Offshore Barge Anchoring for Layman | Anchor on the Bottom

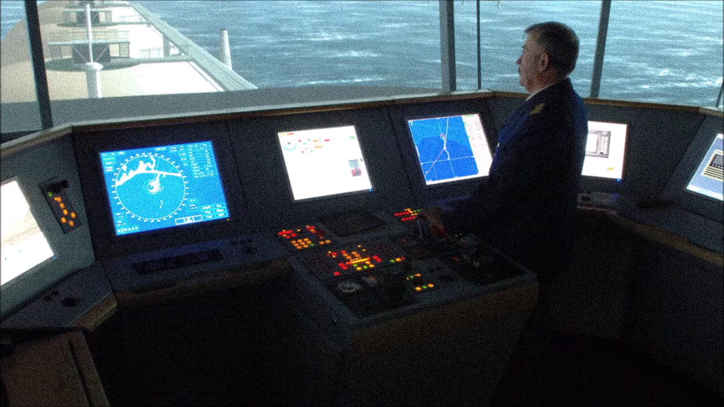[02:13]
Now both can see each other on their computer screen and interchange commands and data. An approved anchor pattern or pre-plan of where to put anchors are overlaid on the survey computer.